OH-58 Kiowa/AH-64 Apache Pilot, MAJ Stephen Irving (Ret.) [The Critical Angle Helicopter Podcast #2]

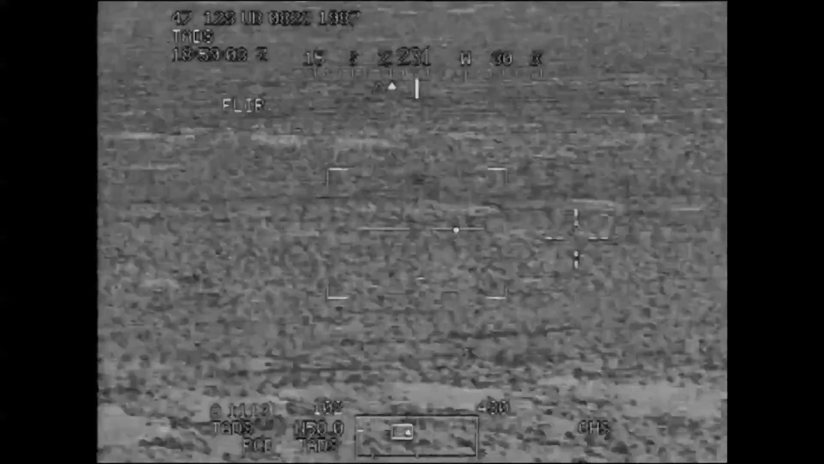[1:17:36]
And everything, every, almost everything you see is through the image or through the screen in front of you.
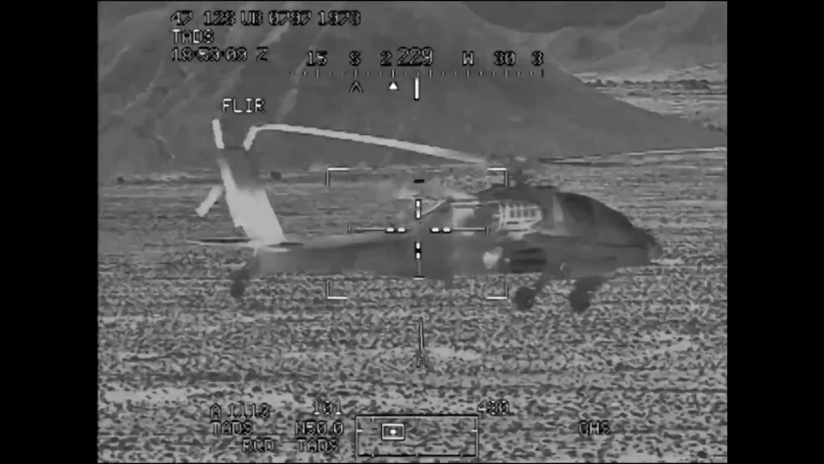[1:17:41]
Um, and you're shooting at such long distances, which is great.
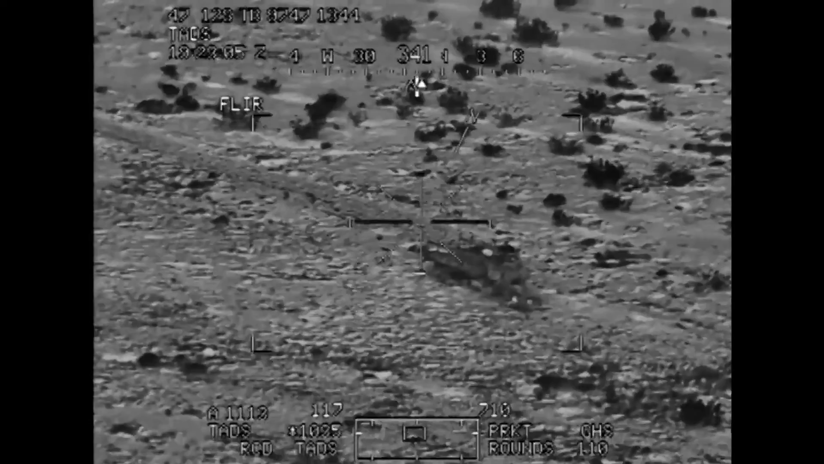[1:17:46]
Um, for the, uh, it just has great range and great accuracy, but, um, but you do feel sort of detached, you know, um, a little bit.
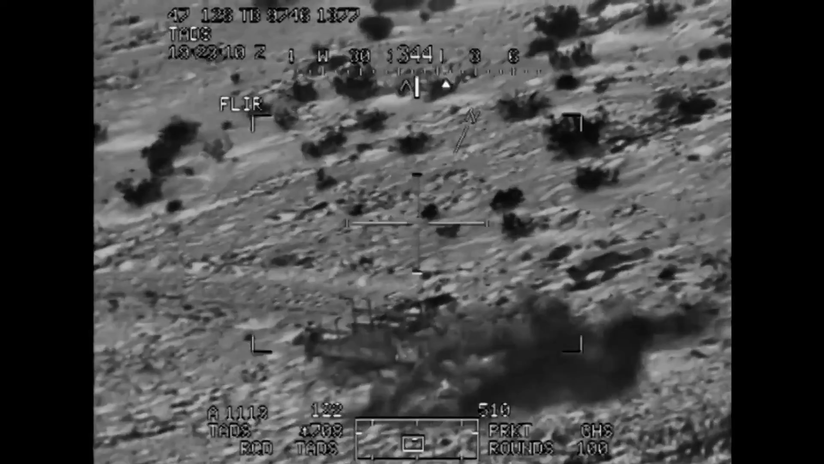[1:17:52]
Yeah. I'd imagine looking through that as opposed to like, you know, flying and looking with your eyes, it kind of, does it almost feel like you're almost not, you forget that you're actually there.